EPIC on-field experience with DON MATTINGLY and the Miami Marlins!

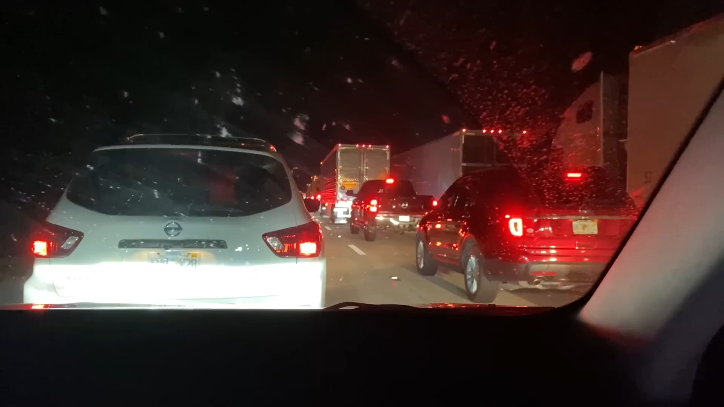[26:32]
Well, this traffic blows, but hey, we're almost there. Yeah, why am I still driving anyways? Thanks, bud.